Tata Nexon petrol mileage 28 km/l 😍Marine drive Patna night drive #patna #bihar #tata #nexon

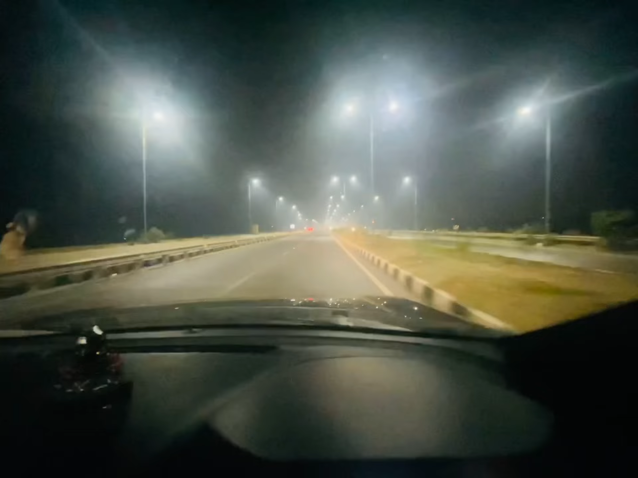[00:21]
मिलेगा ही मिलेगा खास करके जब आप एंटर करोगे इस पर दिगा साइड से
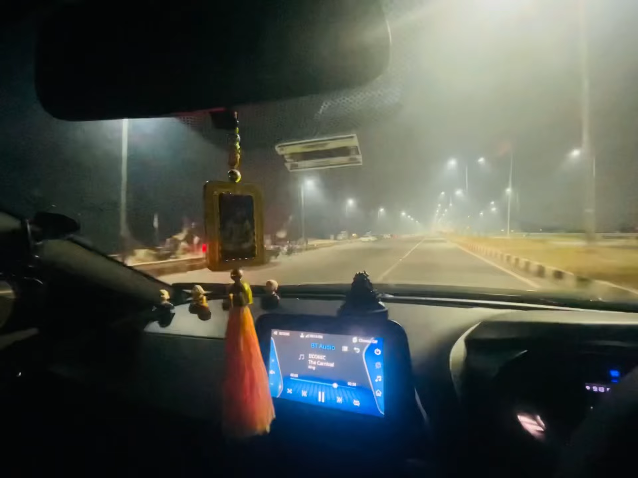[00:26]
बात बागी फिरी स्मूथ ली ट्रैवल कर सकते हैं और काफी सुन्दर
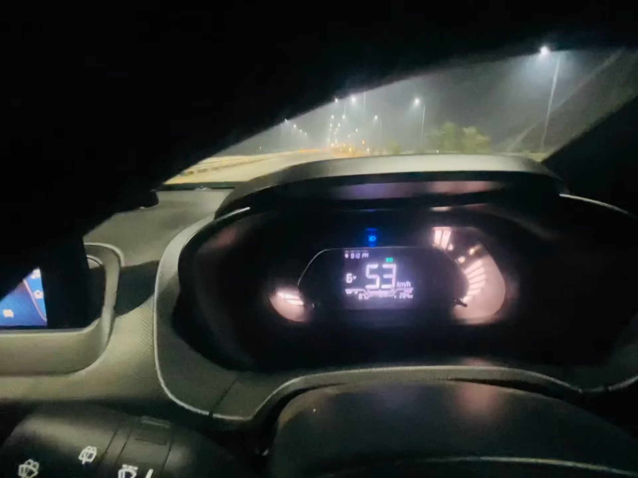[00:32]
लगता है यह रोड और जैसा कि आप लोग देख सकते हो मारा टाटा नेक्सॉन
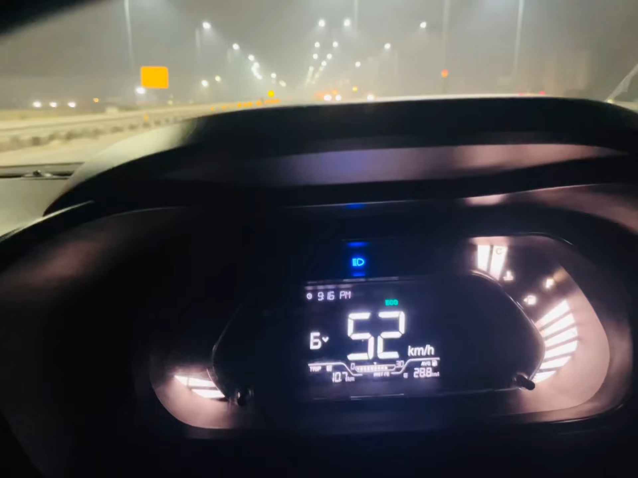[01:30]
द्वारा उस प्रेशर पर ज्यादा माईलेज निकाल के देगी गाड़ी जैसे अभी आप लोग देख सकतो
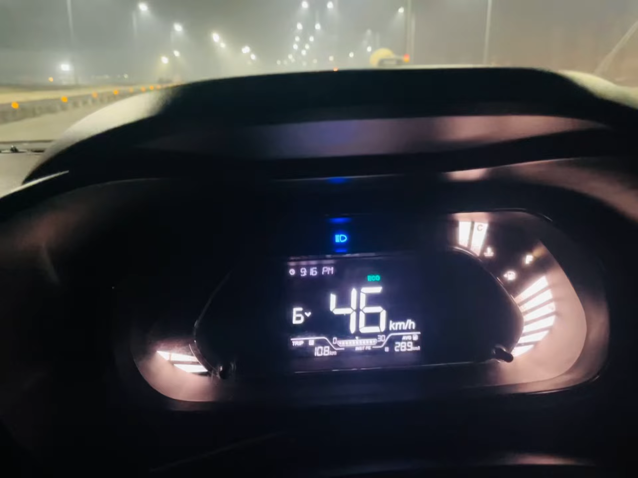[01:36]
28.9 दिखा
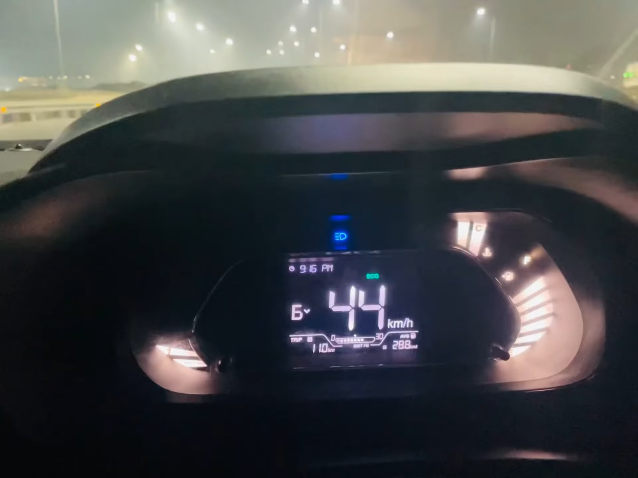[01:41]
अपने गाड़ी को जिस समय मैं
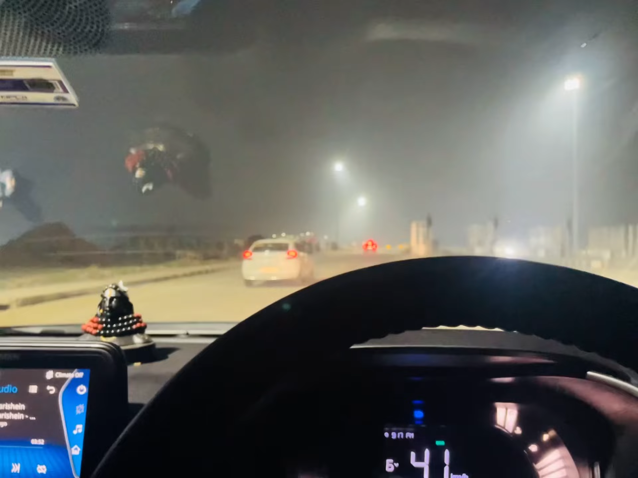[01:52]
अपने गाड़ी में माईलेज निकालना चाहता हूं समय जाद अधर की को मोड पर चलाता हूं मागाड़ी
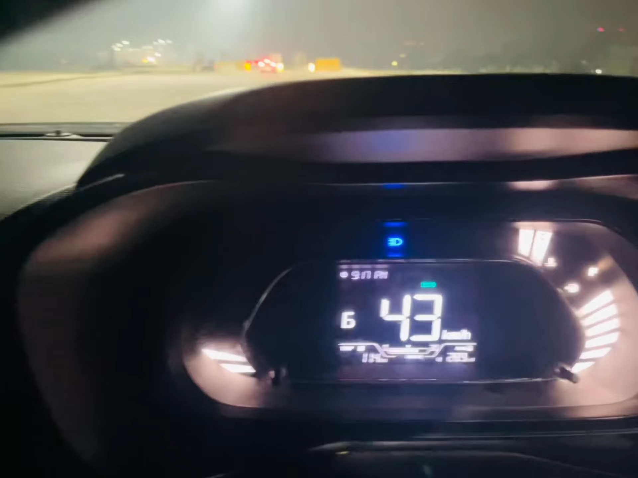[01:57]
आप लोग भी ऐसा करोगो तो आप लोगों को भी काफी अच्छा माईलेज मिल जाए गाड़ी से